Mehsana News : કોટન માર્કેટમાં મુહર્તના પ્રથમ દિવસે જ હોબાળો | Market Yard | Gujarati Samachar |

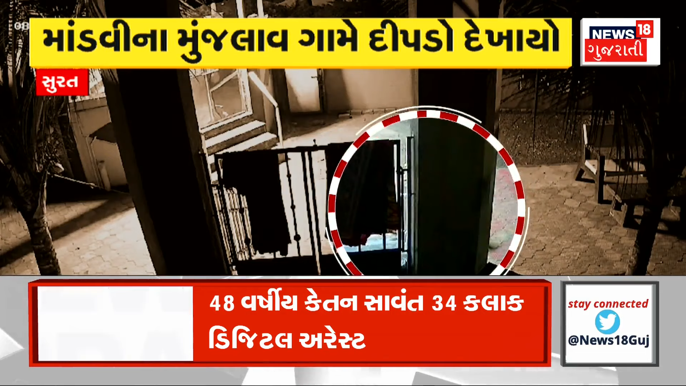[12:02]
मकान ना कंपाउंड मां दीपडो लटार मारतो होई तेवो देखायो शे तो CCTV मां अद्रश्यो सामे आवे शे तो दीपड़
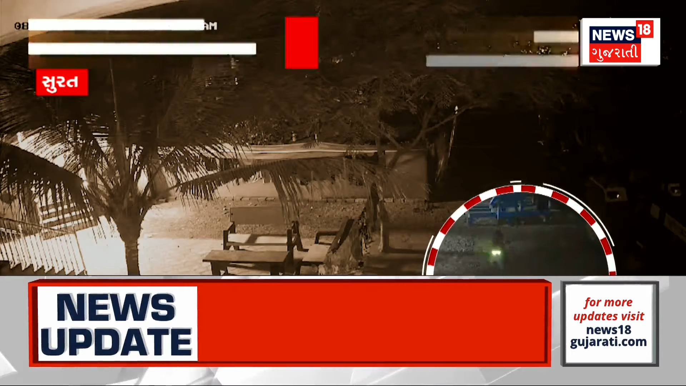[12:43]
करी शके छे करनके बक्रा ने मर्गा नो तेने शिकार करयो होई तो वदू अपडेट मिर्विशों समध अता केतन पासे थी केतन सुरतना ग्राम में विस्तारों मा अफवरी एक वार दीपडानी देशत